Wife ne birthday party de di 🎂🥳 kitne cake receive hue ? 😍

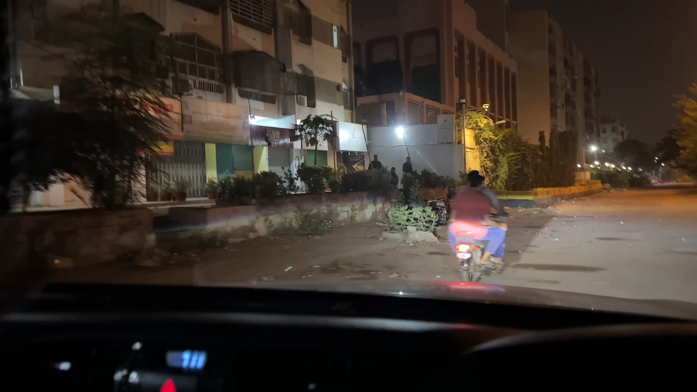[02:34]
دکان کا شٹر بند کر کے یہ لوگ اندر بیٹھے ہوئے ہیں اور یہ دیکھیں ہمارے